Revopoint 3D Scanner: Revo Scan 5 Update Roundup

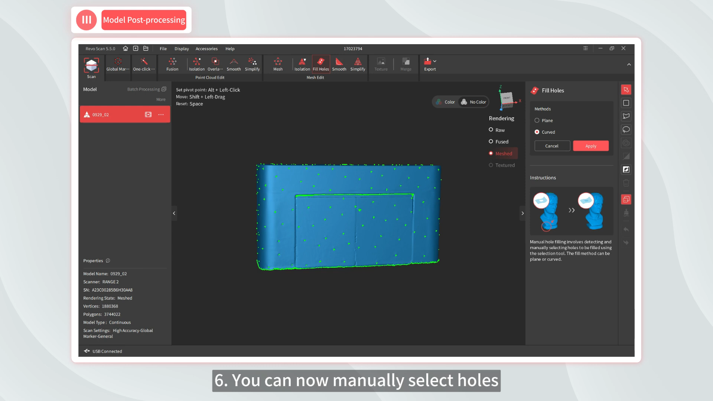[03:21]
Six, you can now manually select holes by using the selection tools in the toolbar during the hole filling process.